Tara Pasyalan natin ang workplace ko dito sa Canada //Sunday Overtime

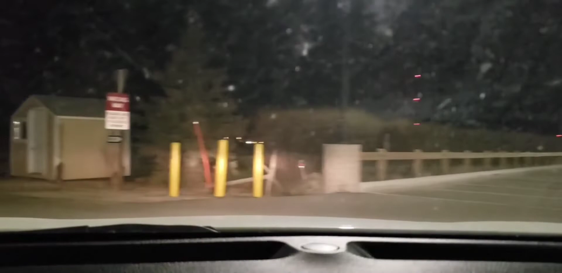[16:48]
kayo
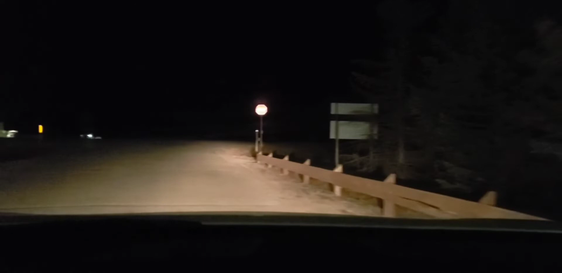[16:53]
paggabi na dito. Yan. Ganyan lang guys, overtime.
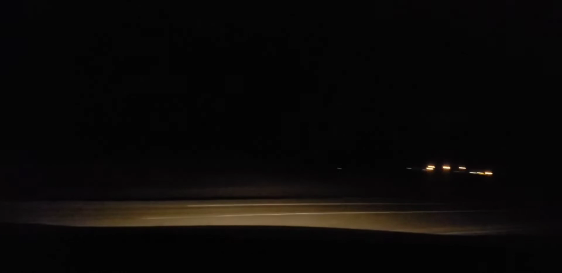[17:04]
Pagod pero sulit naman kasi double pace yan. So look at the clouds kayo. So, bukas daw magsusnow kaya tingnan mo yung ulap. Diyos ko po. Babagsak na yata. Yan. Hangin-hangin pa.
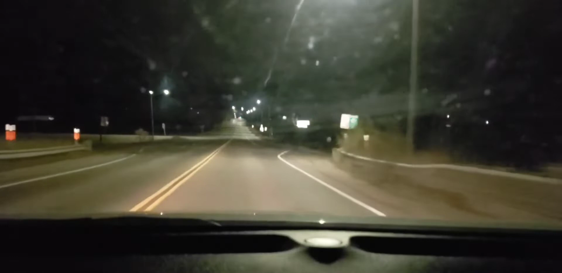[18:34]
Welcome to Nipua. Ito parang ayaw ah. Ayos. Kasi ito naka night vision.
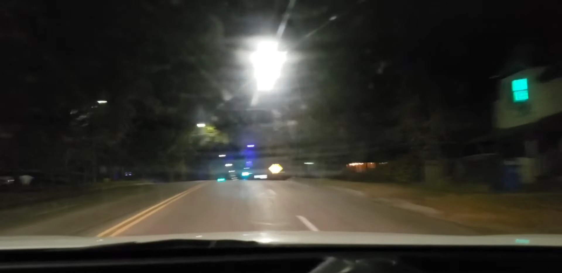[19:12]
Kanina ito yung main street guys. So papasok tayo sa Mountain Avenue. Ayan, Mountain Avenue. This is Mountain Avenue.